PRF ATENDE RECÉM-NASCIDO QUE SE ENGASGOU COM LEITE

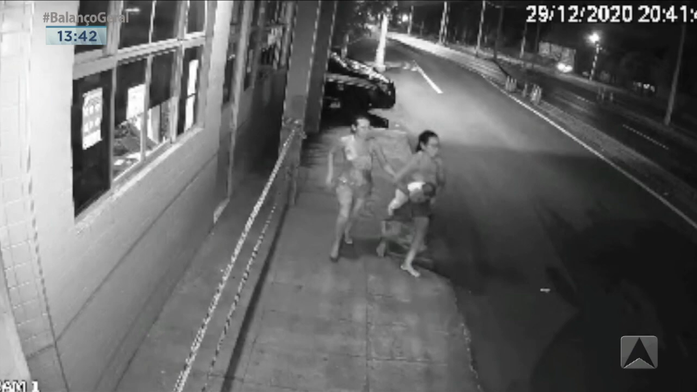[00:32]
Tudo foi registrado pelas câmeras de segurança. A Polícia Rodoviária Federal colocou em prática o treinamento de primeiros socorros para salvar a vida de uma criança.
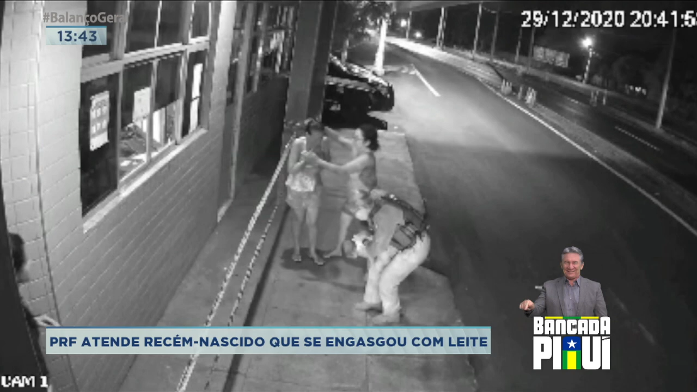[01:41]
O procedimento realizado consiste em fazer massagens e pequenos movimentos na região do tórax, pois o bebê não respirava mais. As imagens são fortes e mostram o esforço conjunto de vários policiais para ajudar a criança.